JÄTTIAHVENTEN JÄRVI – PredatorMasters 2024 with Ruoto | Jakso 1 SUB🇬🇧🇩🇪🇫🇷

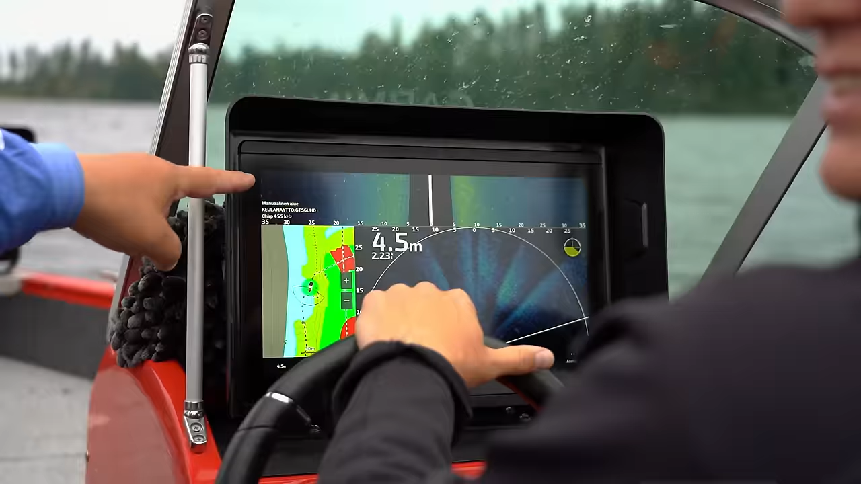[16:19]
On screen: depth 4.5 m
Se mitä me nyt ihan ensimmäisenä tehdään, niin etitään missä moodissa se kala on,
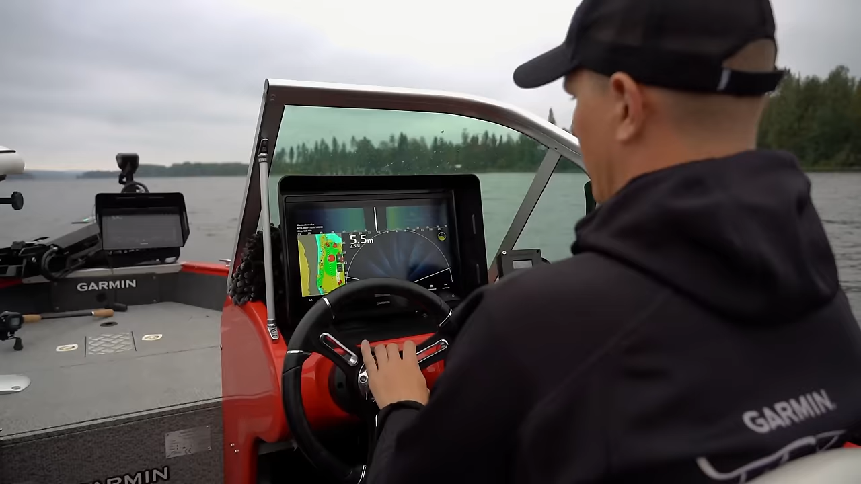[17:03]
Mulla on tässä monet välineet, millä nähdään moneen eri suuntaan.
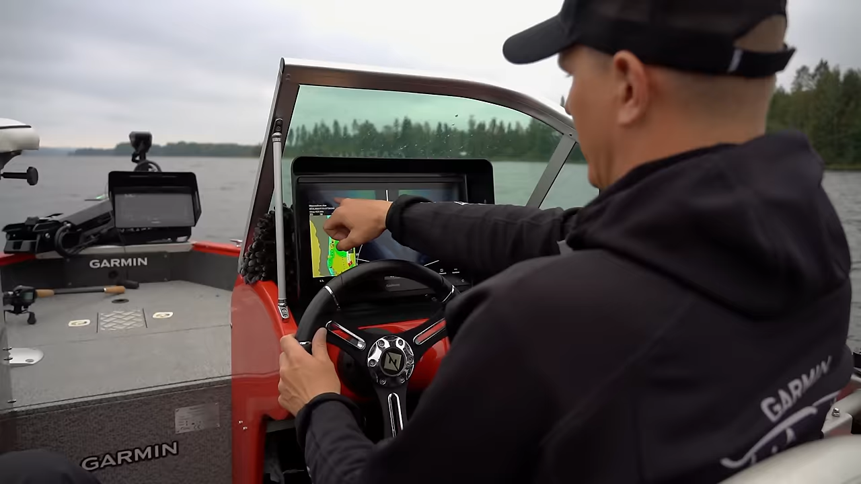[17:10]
Ensinnäkin tämä viistopalkki tässä yläreunassa, se näyttää nyt, se on asetettu näyttämään 35 metriä per sivu.
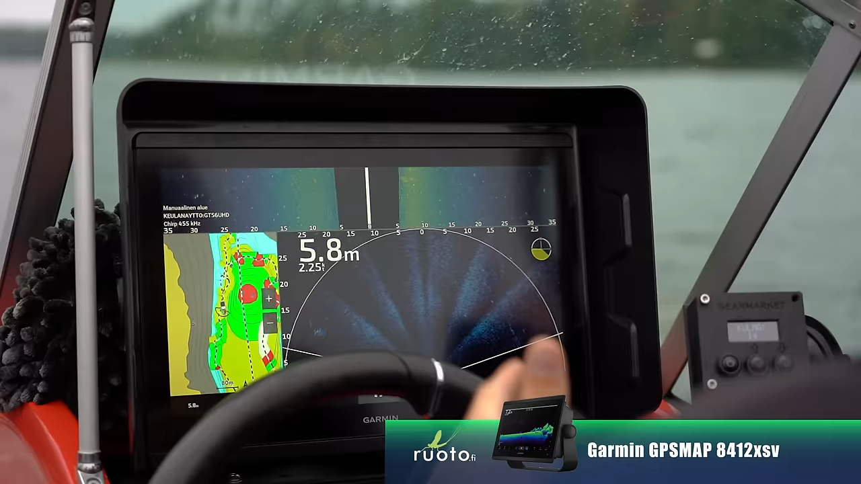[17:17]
On screen: depth 5.8 m
Molemmille sivuille sen pystyy laajentamaan vesistöstä riippuen. Tässä on aika sameeta tämmöistä humuspitoista vettä, niin se ei piirrä oikein hyvin pitkälle, mutta 35 on tässä.
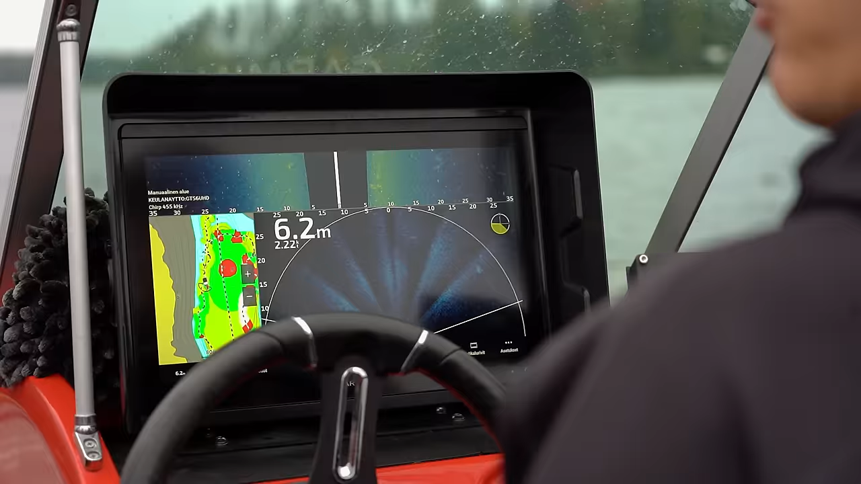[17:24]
On screen: depth 6.2 m
Kirkkaisvesissä varmasti esimerkiksi huomenna voidaan piirtää 50-60 metrillä.
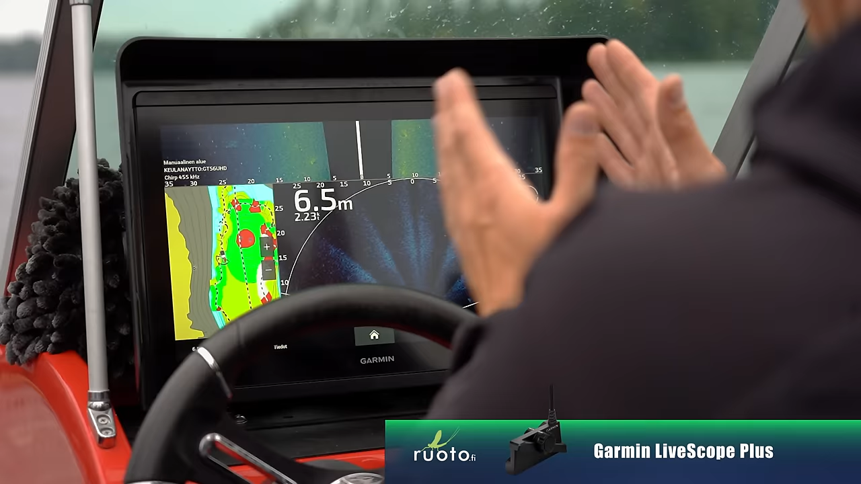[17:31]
On screen: depth 6.5 m
Elikkä nähdään koko ajan sivuille, mitä tapahtuu.
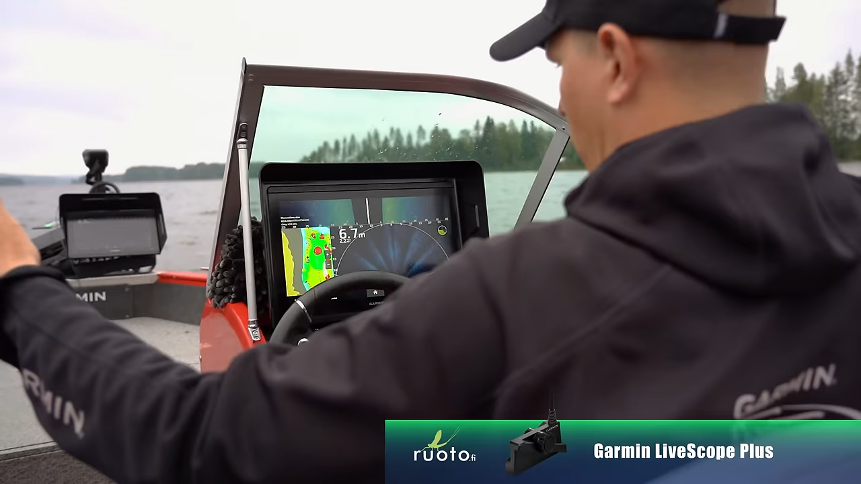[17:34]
Jos nähdään kala jossain, niin voidaan kääntyä siihen. Ja tämä perspektiivi tässä edessä on Livescope Plus LVS34 anturi,
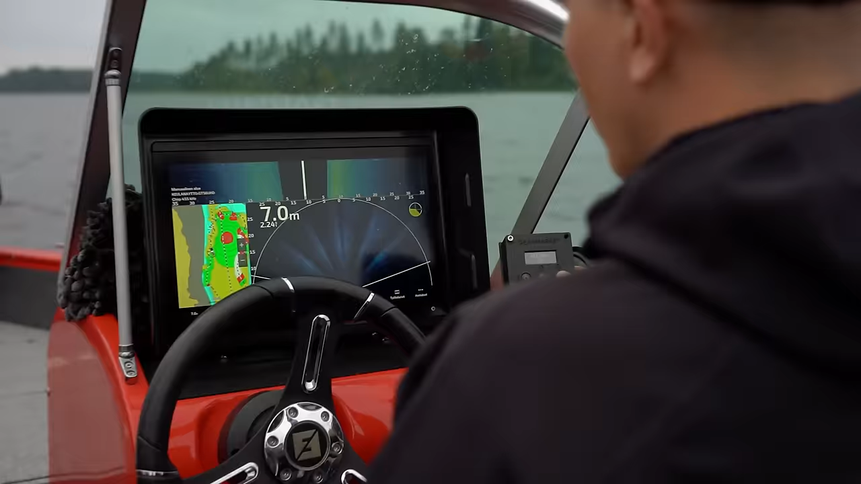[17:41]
On screen: depth 7.0 m
joka on asetettu 90 asteen kulmaan, ja se näyttää viuhkamaisesti taas sitten eteenpäin.
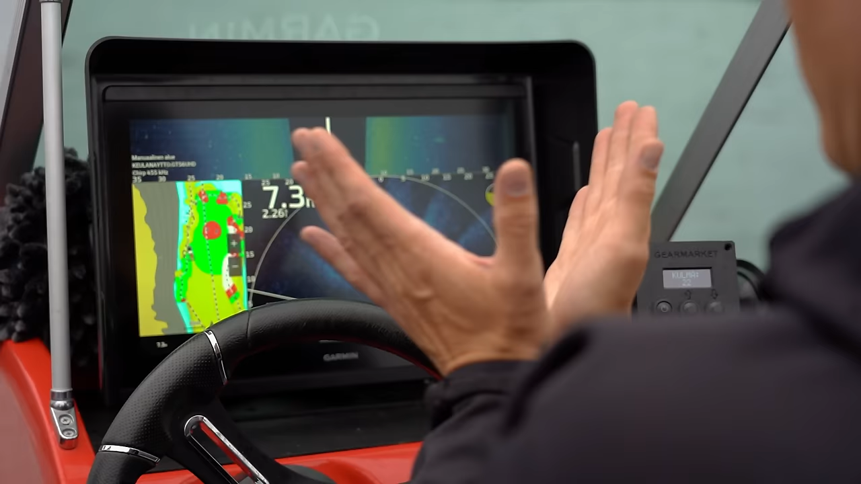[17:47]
Eli me nähdään koko ajan, mitä tapahtuu veneen edessä ja myöskin veneen sivuilla.
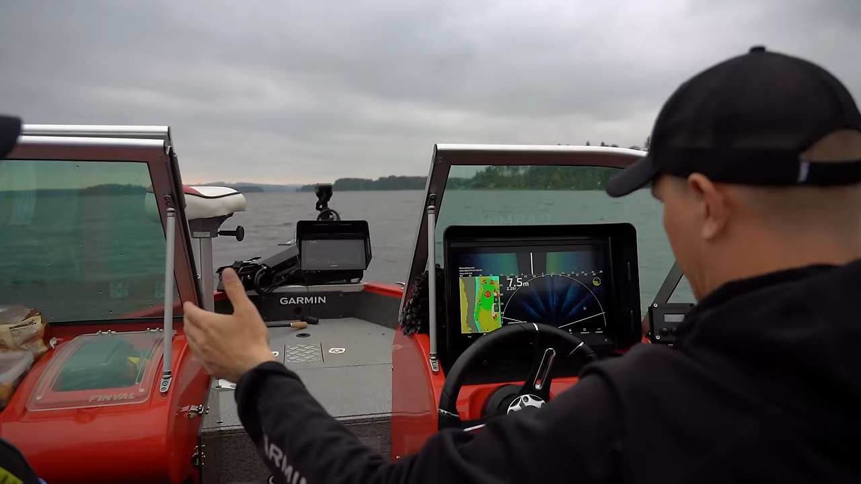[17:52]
Et oikeastaan ainut tieto, mitä meillä ei ole, on taakse jäävä tieto, eli semmoinen perinteinen historiatieto. Se ei meitä kiinnosta, koska me ajetaan niin kuin eteenpäin veneellä koko ajan.
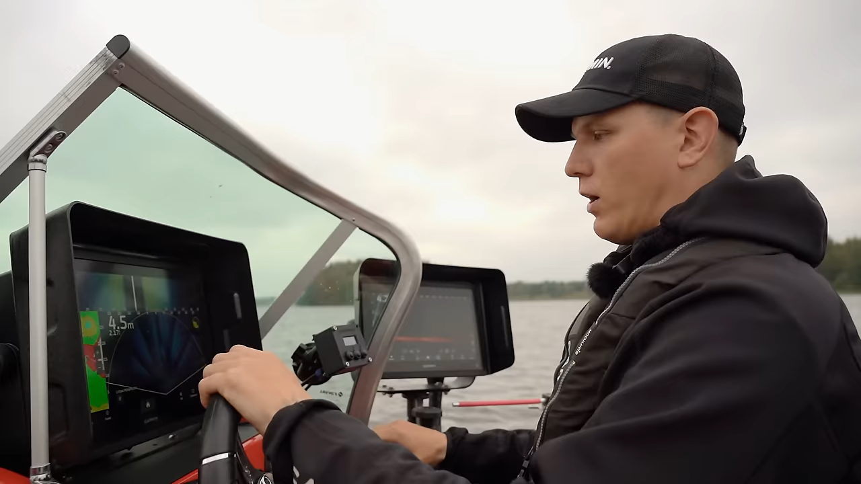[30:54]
olla jossain järvellä ja saada se järvi haltuun, syvyydet, missä on kalat ynnä muuta, niin me saatetaan pystyä siihen päivässä tai kahdessa nykyään.
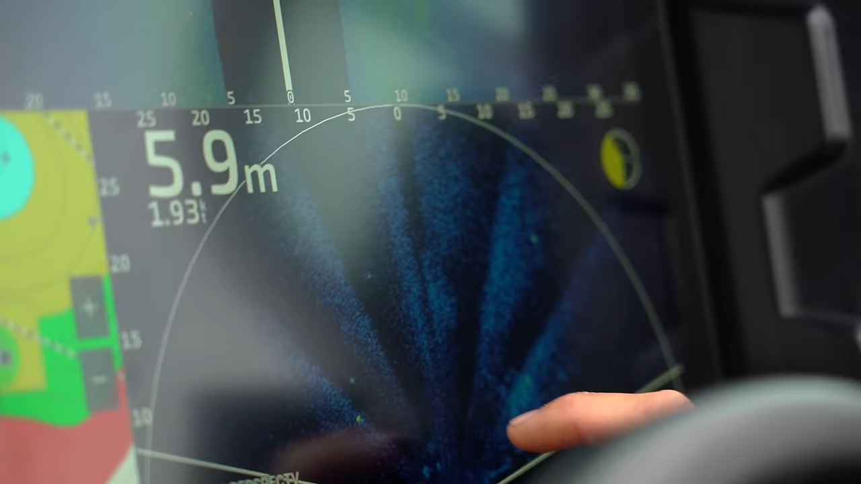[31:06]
On screen: depth 5.9 m
Siinä näkyy nyt meillä perspektiivissä pienempi hauki taas,
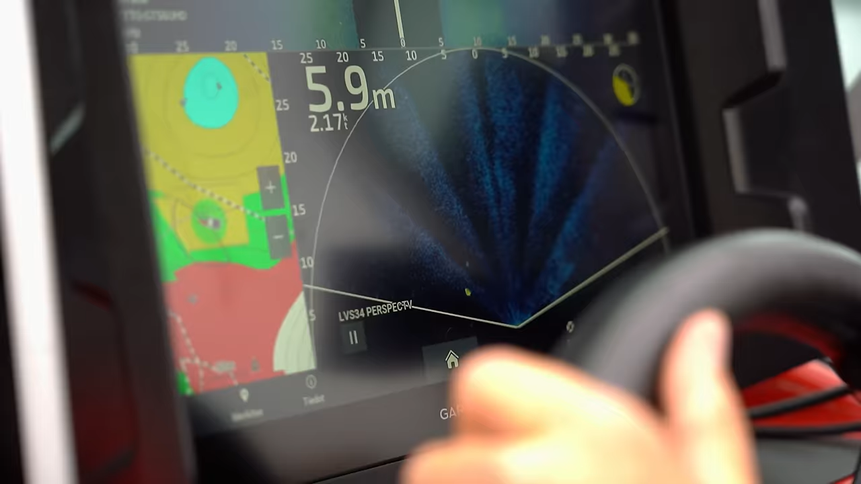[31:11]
On screen: depth 5.9 m
niin me otetaan se tuohon ja siinä se näkyy sitten tuossa livessä. Niin kun se on hauki pohjassa kiinni, niin se on monesti vaikea kyllä
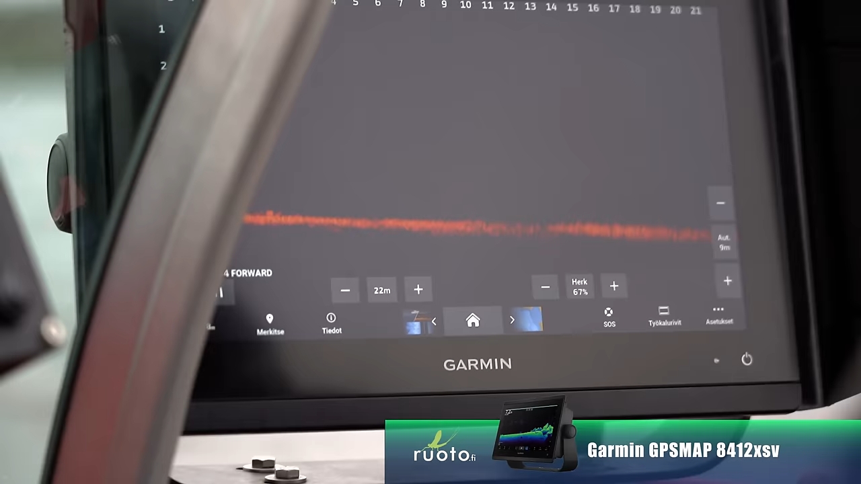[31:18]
sieltä erottaa, mutta siinä se on.